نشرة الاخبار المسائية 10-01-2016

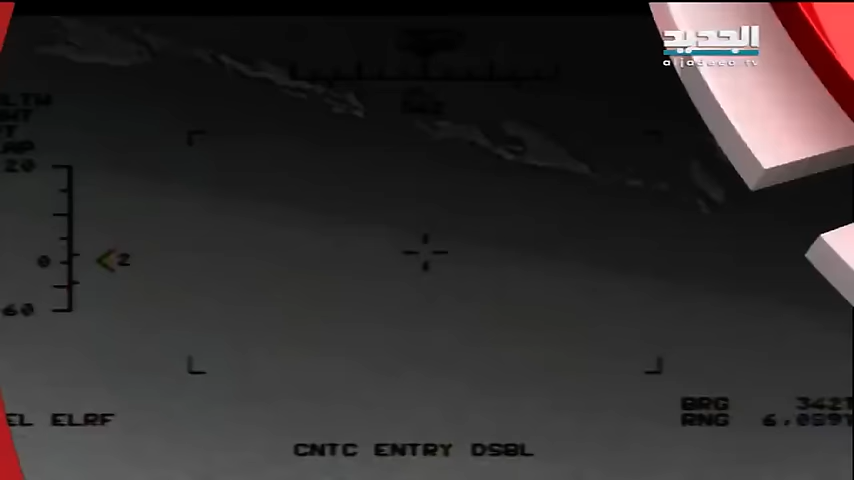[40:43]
بثت البحرية الأمريكية شريطا مصورا بالأبيض والأسود قالت إن مروحية أمريكية صورته ويظهر سفينة تابعة للحرس
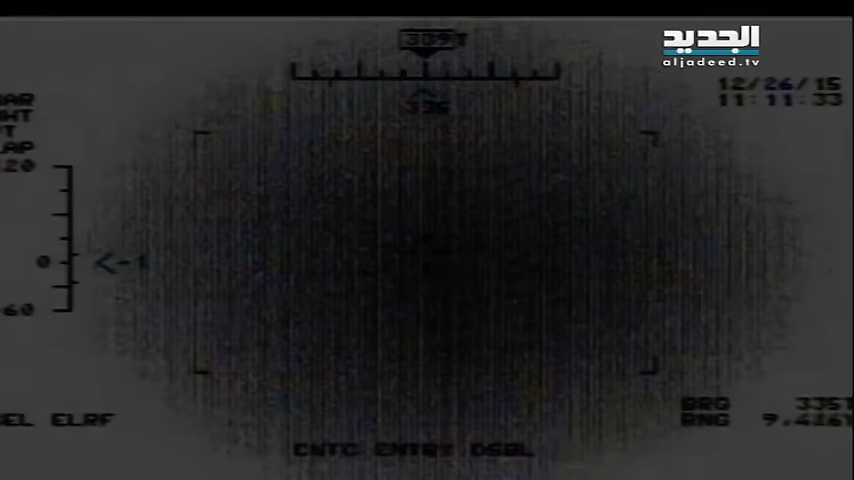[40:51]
الثوري الإيراني تطلق صواريخ غير موجهة أواخر الشهر الفائد قرب سفل حربية من
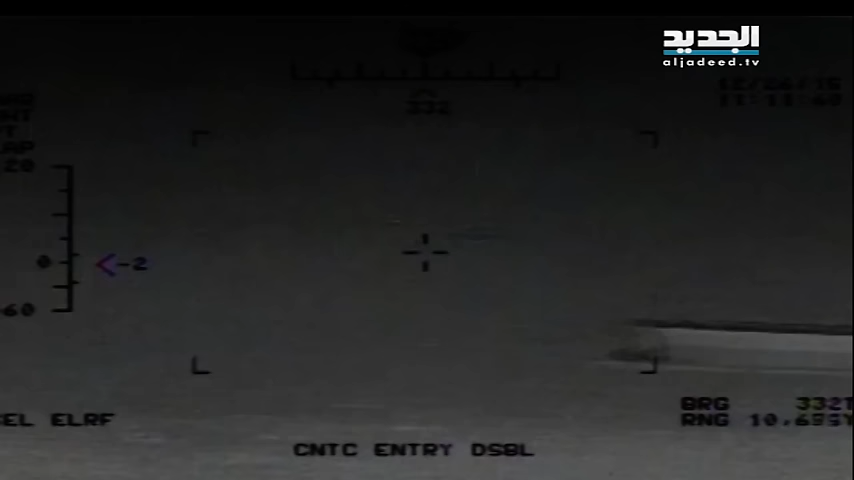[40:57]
بينها حاملة الطائرات الأمريكية هاري أسترومن في ماضيكي هورموز إيران
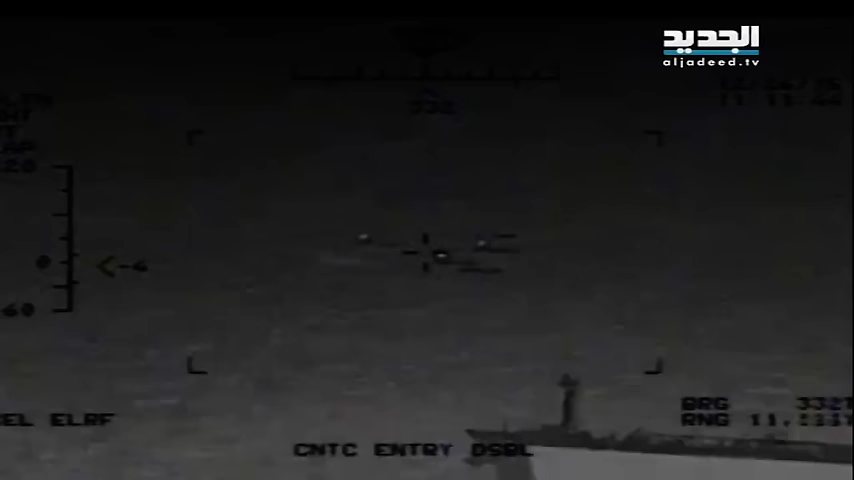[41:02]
نفت إطلاق تلك الصواريخ وقال متحدث باسم الحرس الثوري إن هذا الاتهام الكاذب بمثابة حرب